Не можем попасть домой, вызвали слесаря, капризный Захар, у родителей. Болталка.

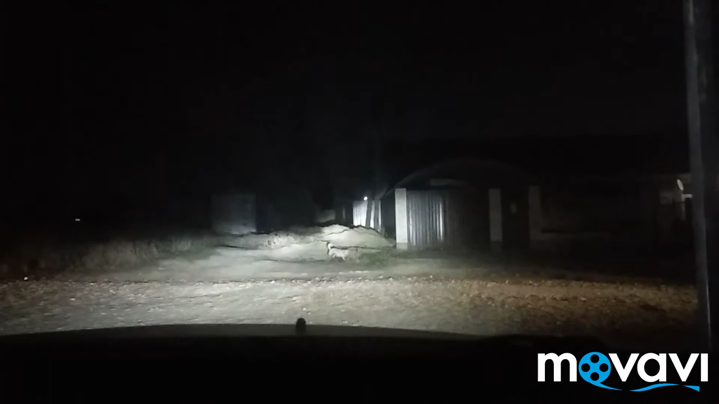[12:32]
Вот эта улица, то, что купили. Жилье на вот этой улице. Очень оживленно. Здесь очень много машин проезжает. На самом деле.